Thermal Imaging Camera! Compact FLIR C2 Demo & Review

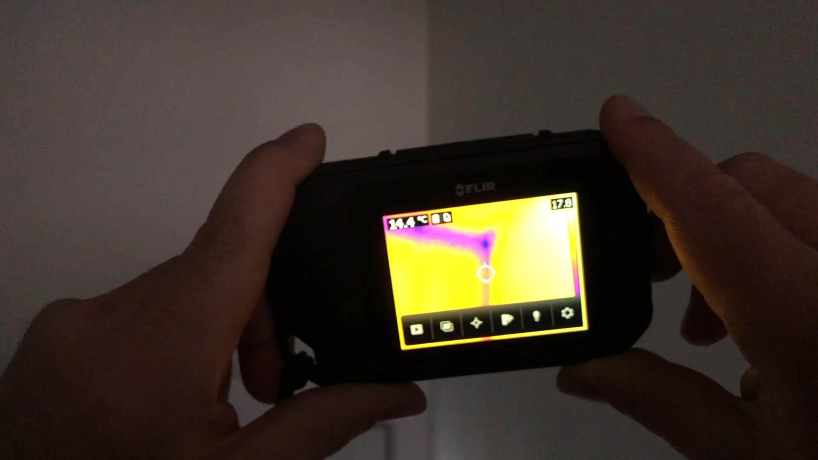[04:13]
On screen: spot 14.4°C
This inside corner here, it's not bad, but it's not great.
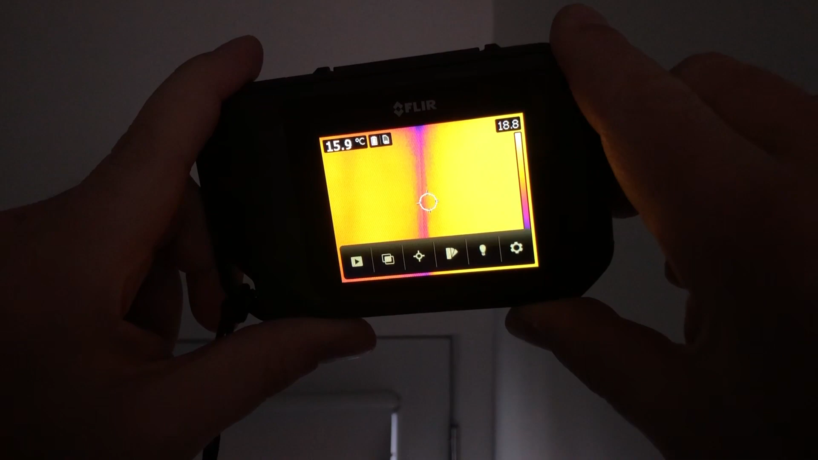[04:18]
On screen: spot 15.9°C
So, a lot of the time, that's just the studs.
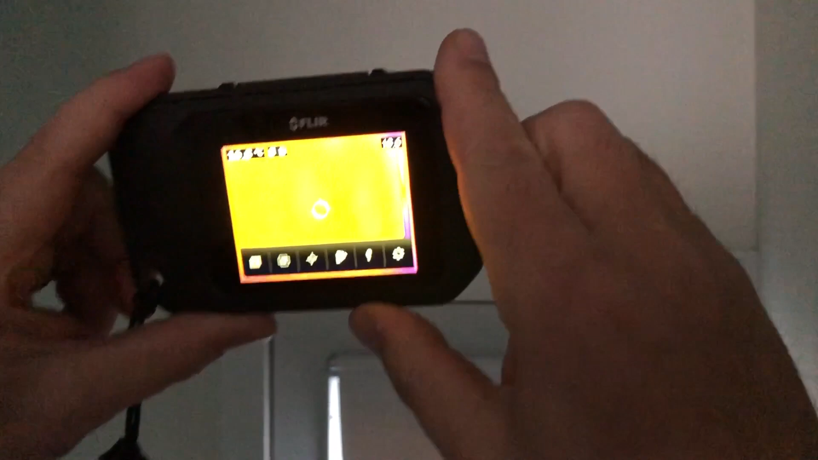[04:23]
I'm going to see if I can switch through to different modes. Yeah, thermal modes.
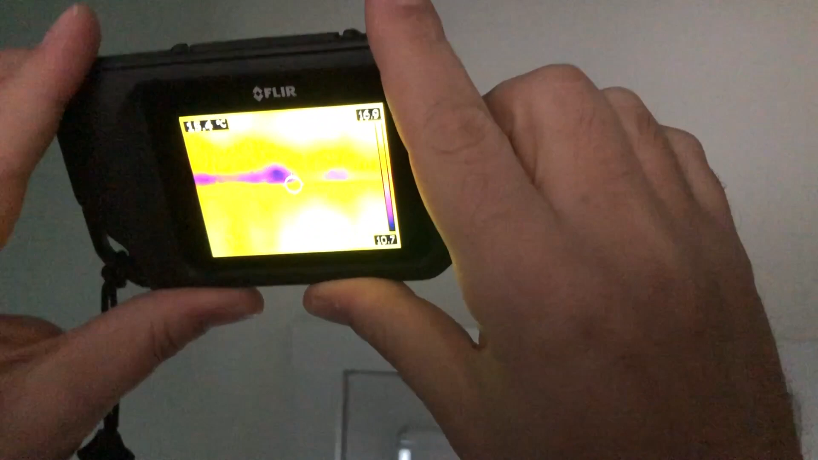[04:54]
If you're trying to find air leaks or if you're trying to do an assessment for somebody's house, like even if you're an inspector,
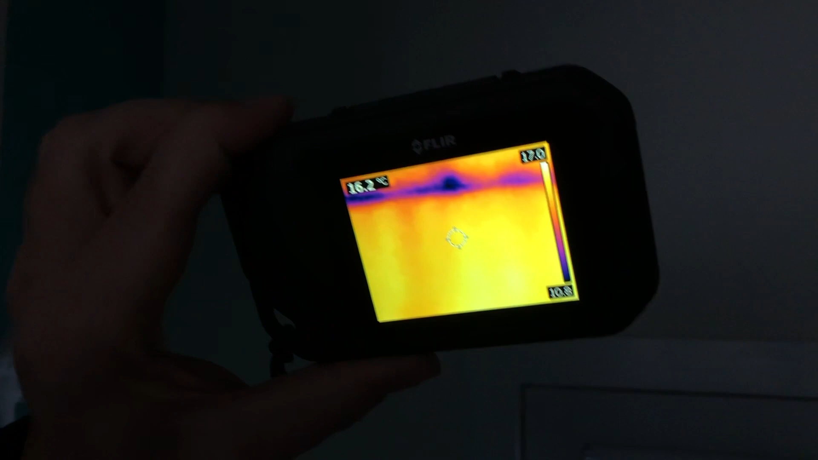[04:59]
On screen: spot 16.2°C
you can kind of tell people where they're missing insulation.
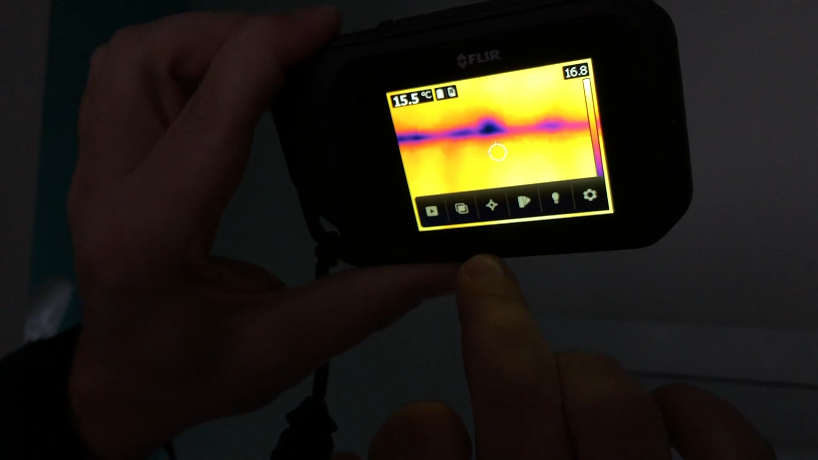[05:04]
On screen: spot 15.5°C
You don't have to crawl up into the attic.
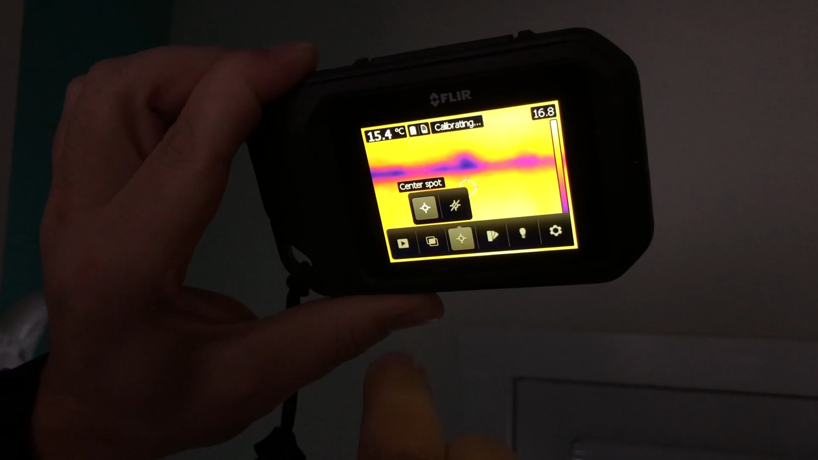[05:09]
It's just such a great tool to have. And, you can go back to images.
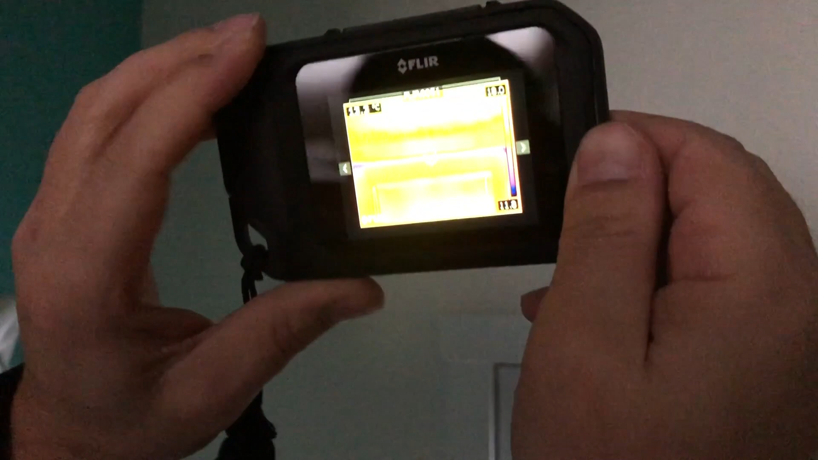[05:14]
And, you can kind of scroll through your different images.
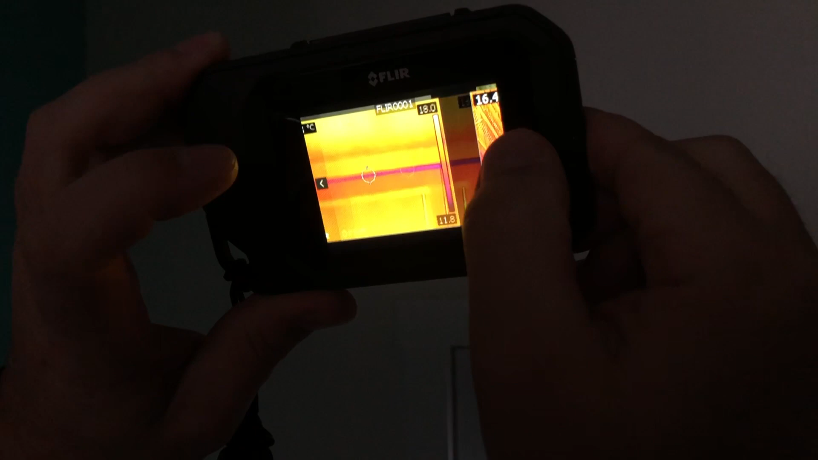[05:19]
These are just different things that I've taken pictures of over the years.
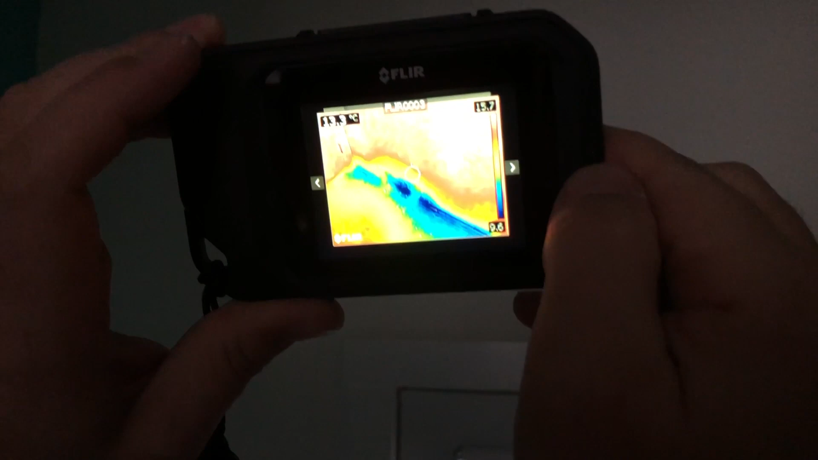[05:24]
That was some heat loss that we were getting on a wall.
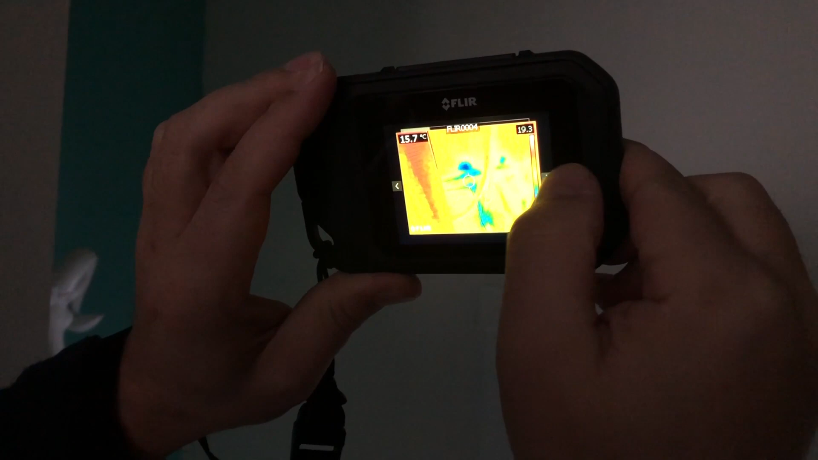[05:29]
Yeah, just different problem areas on different houses that we were working with.